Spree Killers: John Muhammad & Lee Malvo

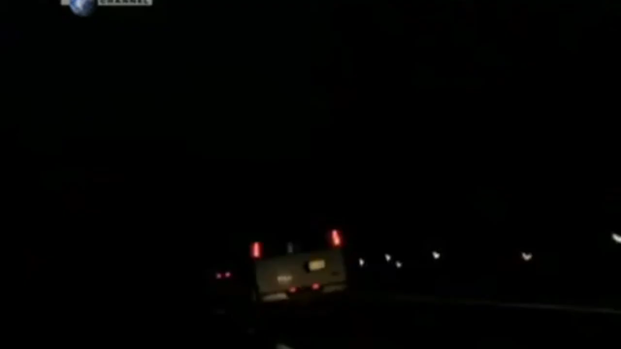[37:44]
I got my van started on the Route 66. Home was a couple of long, dark hours away. To stay awake, he turned on the radio.